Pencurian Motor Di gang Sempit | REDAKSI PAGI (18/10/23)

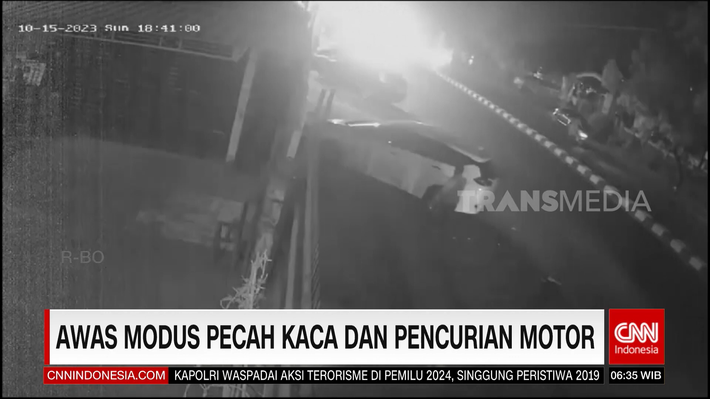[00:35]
Inilah video rekaman CCTV yang merekam aksi pencurian dengan modus pecah kaca mobil di parkiran gedung Sarana Olahraga di Jalan Surokunto,
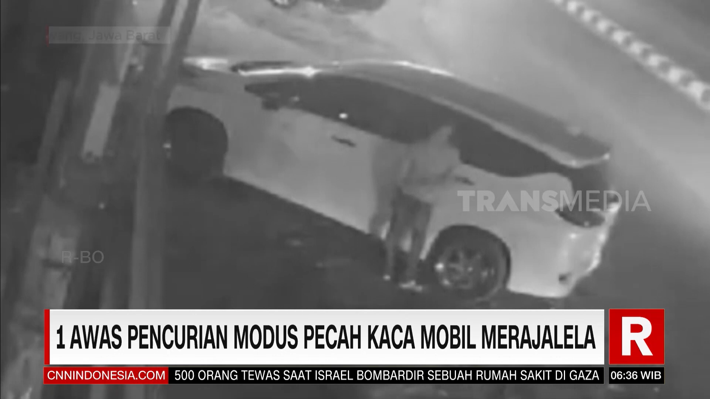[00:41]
Karawang Timur Kabupaten Karawang, Jawa Barat. Pelaku berjumlah dua orang yang datang dengan berboncengah sepeda motor. Setelah memastikan kondisi aman, satu pelaku langsung memecahkan kaca mobil dan mengambil tas yang berada di bangku belakang mobil. Keduanya kemudian langsung kabur tancap gas.